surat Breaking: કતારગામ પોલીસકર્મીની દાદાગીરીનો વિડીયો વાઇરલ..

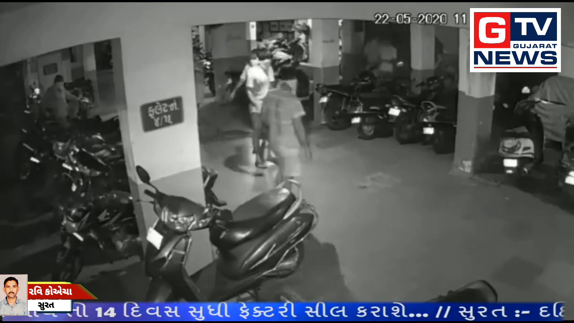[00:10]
हो छे जाने को रिठोगुने गार होई तेवी रिते घर मा थी कॉलर पकडी ने रस्ता मा ढोर मार मार माव्या आ समगर घटना सीसी टीवी केमेरा मा कैर थाई छे हाल तो आ सीसी टीवी पन पूर जोश मा वाईरल थे रहा छे